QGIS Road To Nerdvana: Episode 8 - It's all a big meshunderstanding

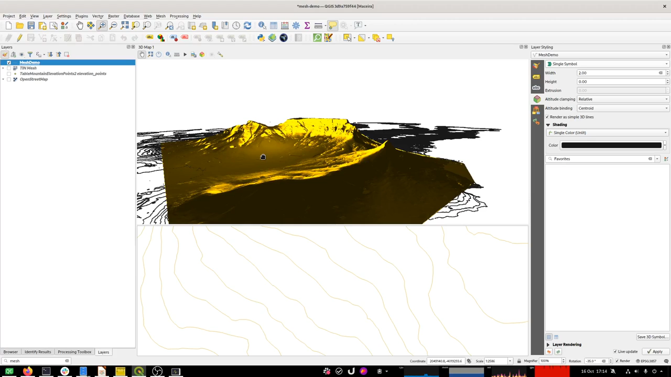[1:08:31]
But the mesh doesn't yet let you do that. So that means I've got to go and do a draping analysis or algorithm to turn these into 3D shapes. And to do that, I need to have a dem. So I need to basically turn my mesh into a dem is where I'm going with this. So there's a plugin also from Lutra called Crayfish, and if you'll find it under the mesh menu here.